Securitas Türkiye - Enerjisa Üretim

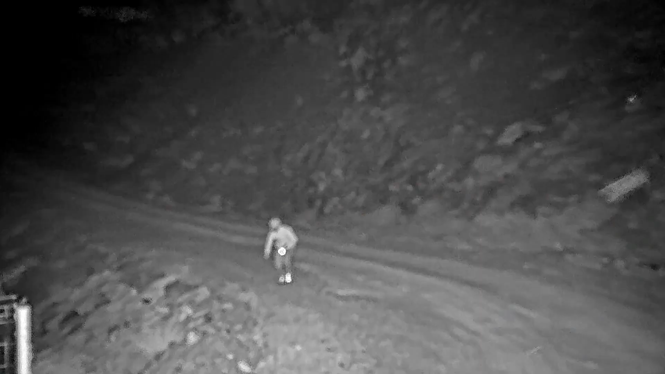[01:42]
Radar ve gece görüştü kameralarla bütün santral sahası 724 gözlemleniyor.
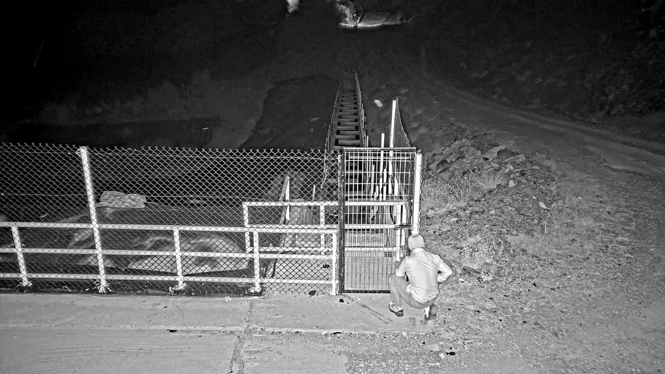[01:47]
Önceden oluşturulmuş anons ve alarmlarla ise santral sahasına giren kişiler uyarılıyor.